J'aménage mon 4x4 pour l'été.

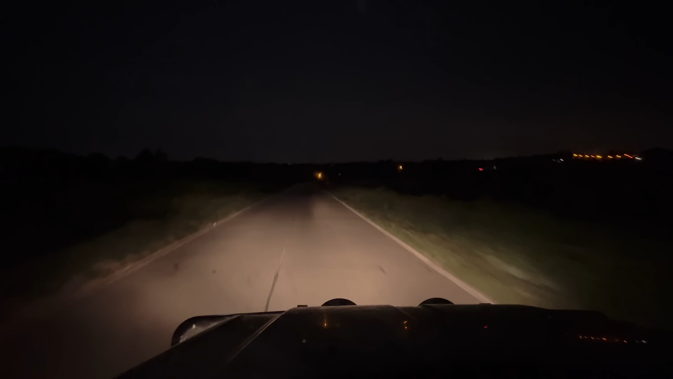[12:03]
avec et encore ils sont très mal réglés ça va à 350 mètres normalement mais là ils sont l'un sur l'autre et trop vers le bas mais c'est déjà bien c'est installé et ça fonctionne